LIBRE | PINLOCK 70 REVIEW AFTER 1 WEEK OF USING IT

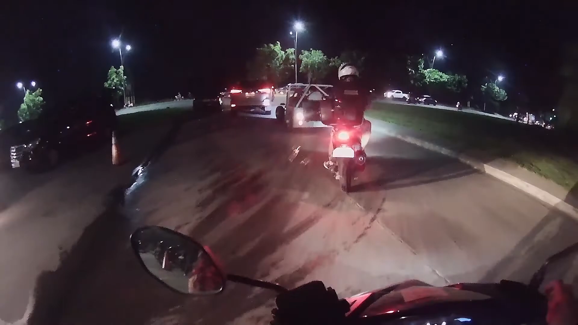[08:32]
Alright, so pauwi na kami mga atit, no? At umaambon na. Umalakas na yung ambon. Patuloy na to sa ulan.
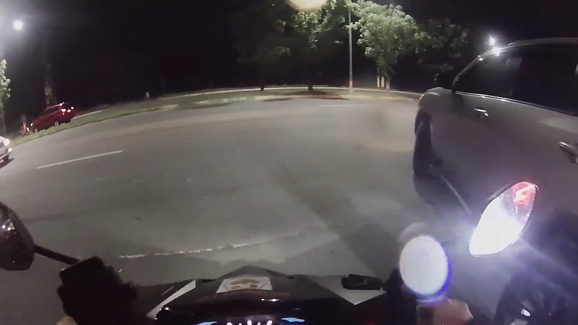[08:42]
Ramdam ko eh. Ay, sa AJ bro. Mapatak na naman ang ulan sa bubong ng bahay. Nabutan ng traffic lights yun, ano, sige bro.
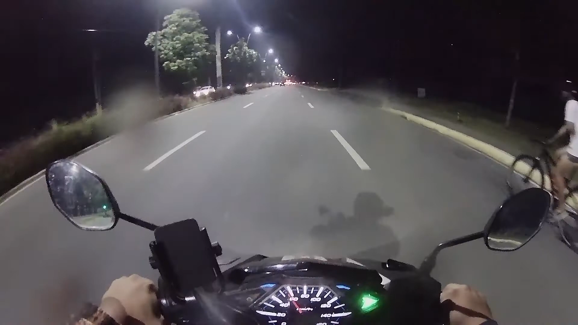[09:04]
Tayo natin dito. Tayo natin siya rito mga otit, no? Yeah.
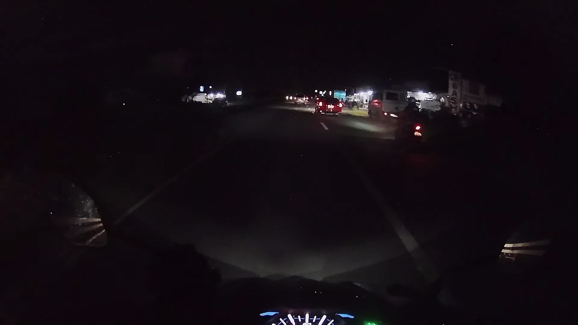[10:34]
Separate ways. Malakas na yung bun. Uy, nangyari dito. Ay puta, binusinahan na kita eh. Pag mga kotse talaga. Ay, hindi naman ako nagaganyan.